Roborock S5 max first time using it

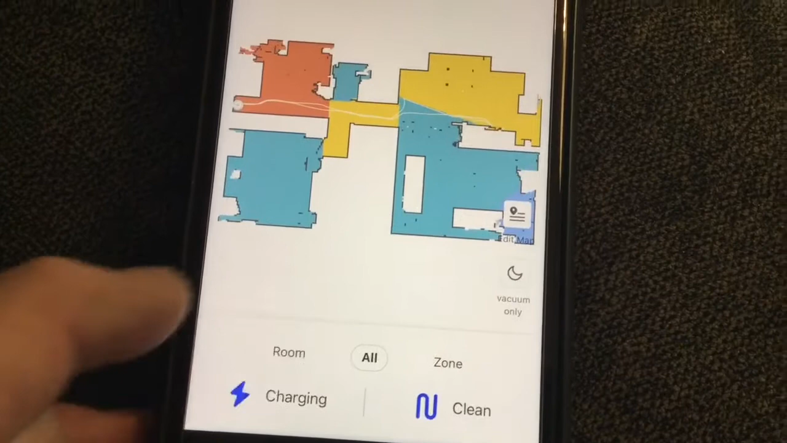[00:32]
Now, if I say, well, I want to pick a room and I say, this is the bedroom here. I want to clean the bedroom and then I hit the clean button right there.
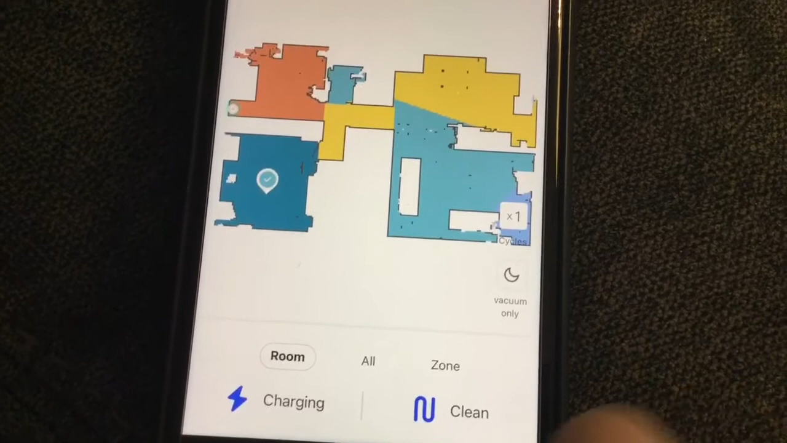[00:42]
It will go and clean the bedroom. Here you can see there's where my couch is.
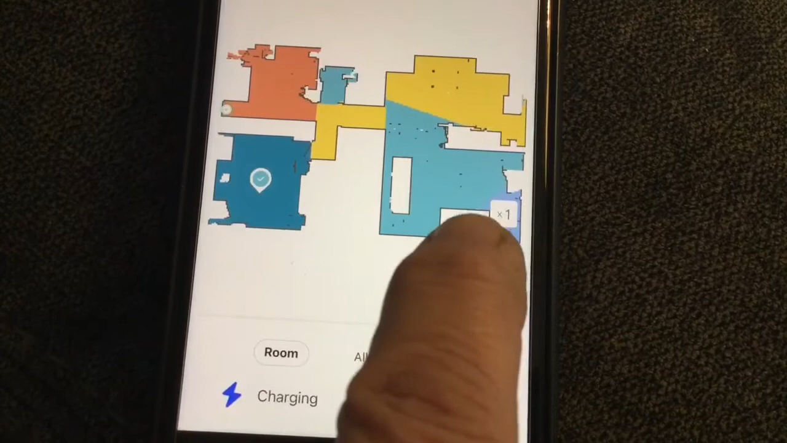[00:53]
There's where my love seat is. Now, what I did is, let's move this over here. I highlighted the corner of the room. That is where my Christmas tree is.
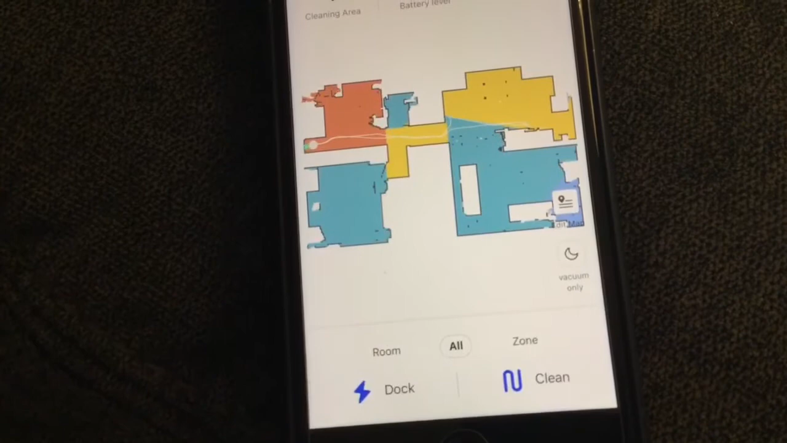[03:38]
There it is. You can see it. It starts, there it is.
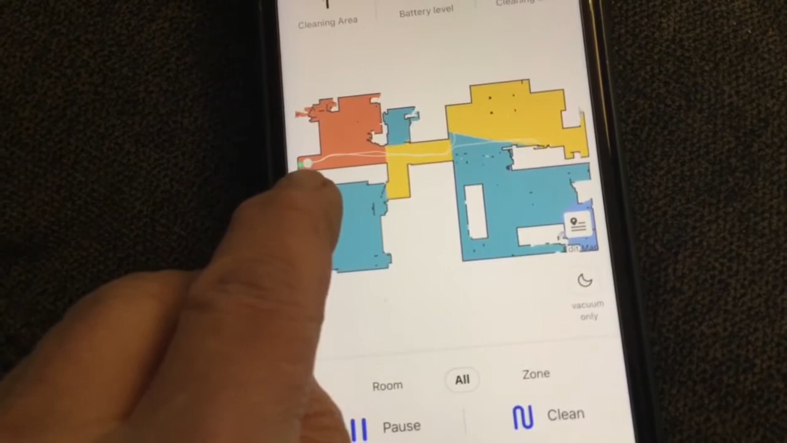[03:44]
See it moving? It's going back. You can watch it in real time as it cleans.
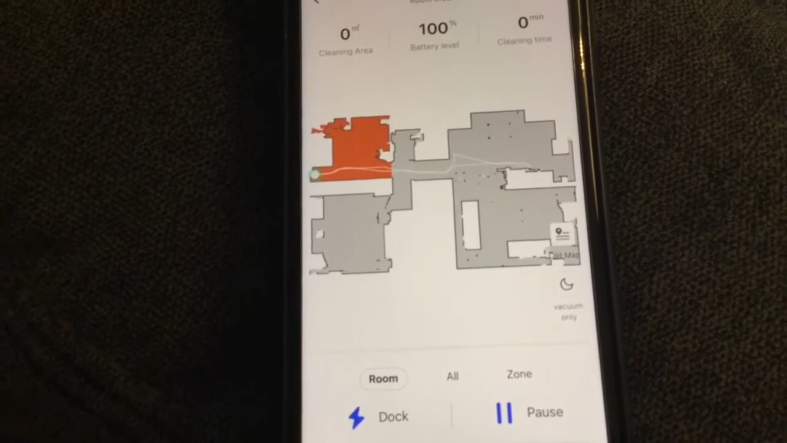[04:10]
Took the whole house. This is my whole layout of my house. This white block is the exercise room. There's no room for it to go in there.
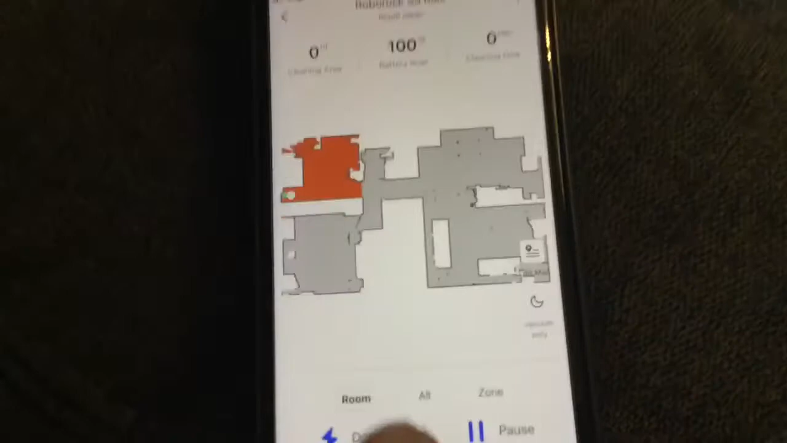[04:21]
That's how cluttered it is. So, I just avoid that room until I can clean that up so it has room to go.
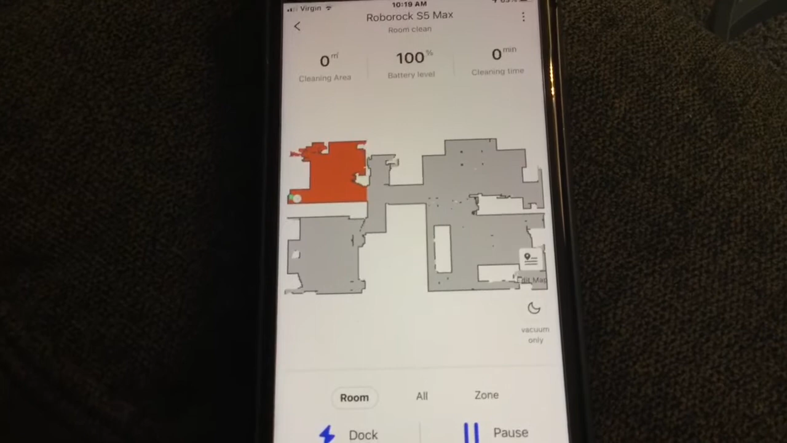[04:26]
Now, there it goes. I'm watching it in real time.
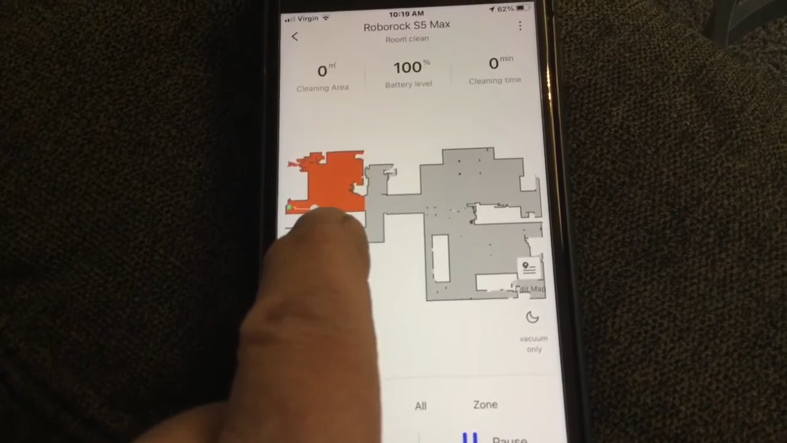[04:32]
I'm watching it in real time as it cleans my computer room.
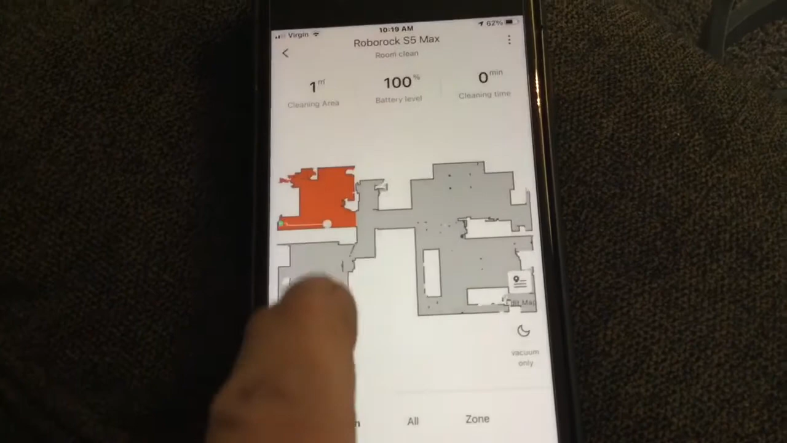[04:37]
So, it's going to clean that whole computer room, but nothing else. And it's going to keep track how many minutes it takes to clean it.
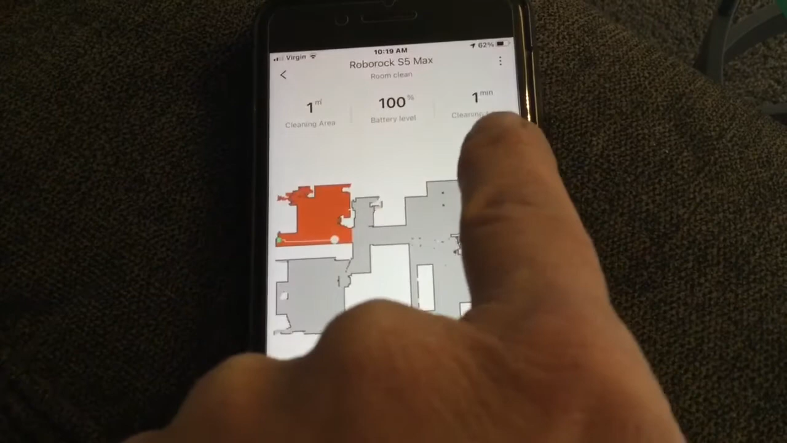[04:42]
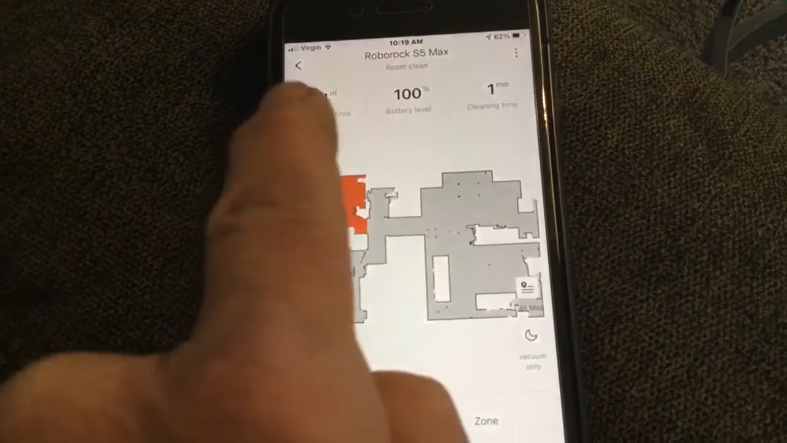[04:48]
And then it will calculate the cleaning area and the battery will keep track of.
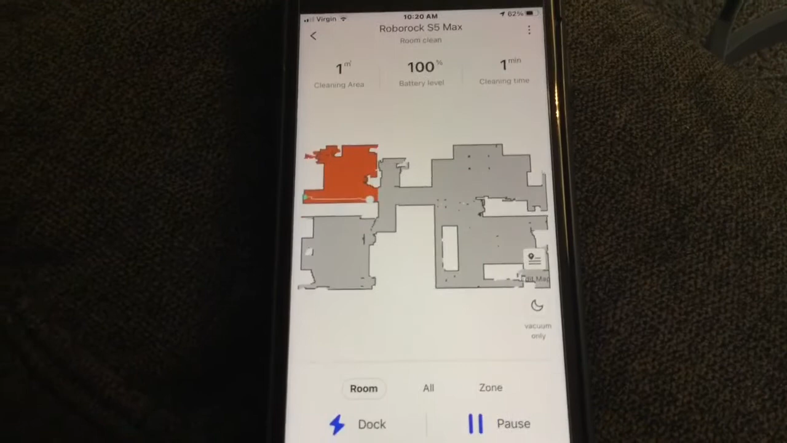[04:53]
uh, and then if you change your mind and you hit dock, hit dock, it will go back and park.